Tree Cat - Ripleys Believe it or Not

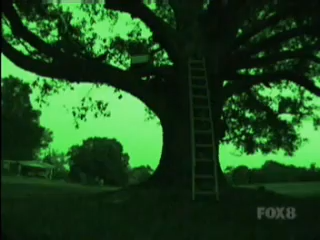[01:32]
Still, Ripley's conducted a stakeout to be absolutely positive he wasn't sneaking out at night.